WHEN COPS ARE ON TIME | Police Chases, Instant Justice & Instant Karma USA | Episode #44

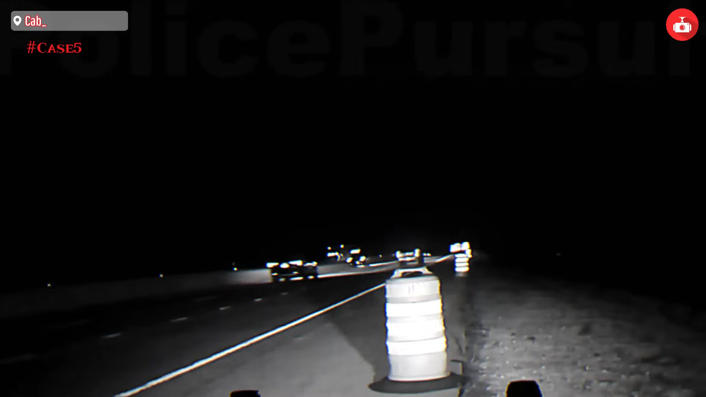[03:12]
March 7th, 2024, a trooper observed a vehicle changing lanes to the right, seemingly attempting to conceal itself from another motorist.
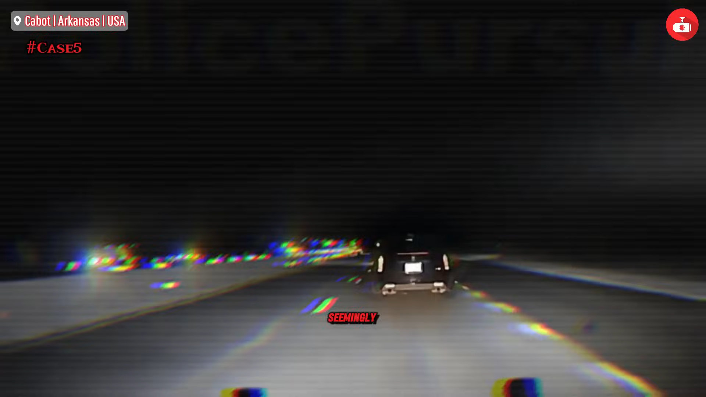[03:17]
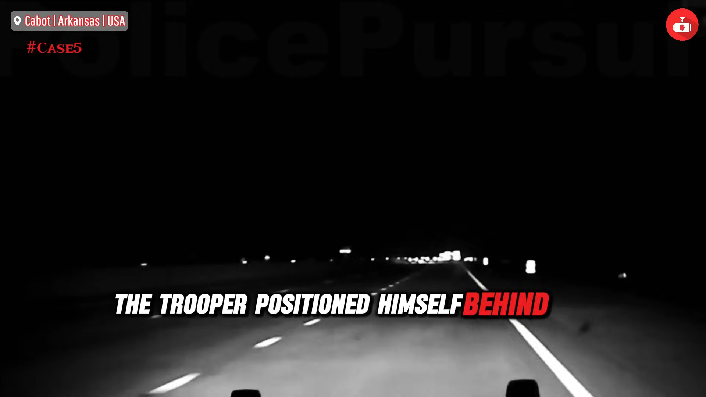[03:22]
The trooper positioned himself behind the Cadillac and initiated a traffic stop.
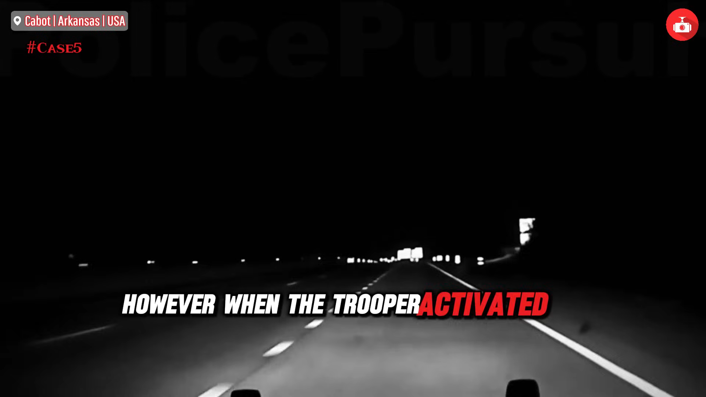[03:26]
However, when the trooper activated his emergency lights, the driver, Rayleigh Ortiz,
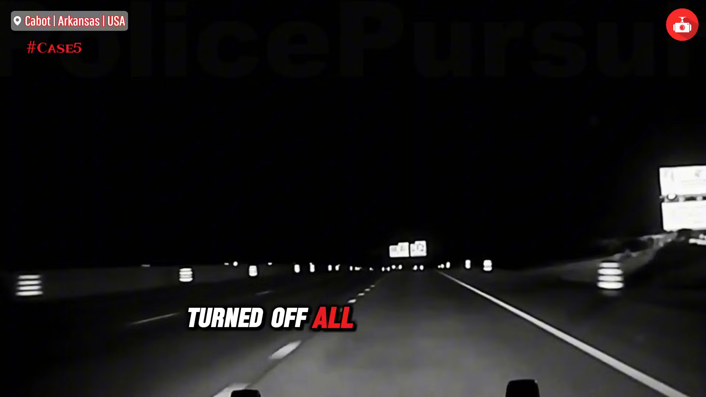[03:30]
turned off all vehicle lights in an effort to evade detection and sped away.
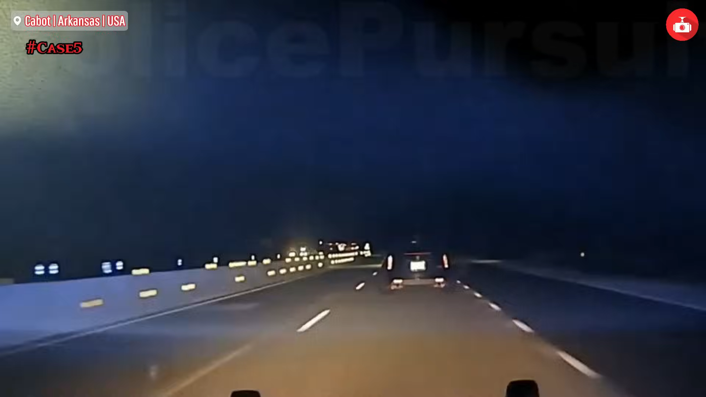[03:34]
Adam 28, 1037. The northbound coming up on the 19. Adam William John 46 Charles. He's blacked out. It's a black Cadillac. Speed's 115. Traffic is medium.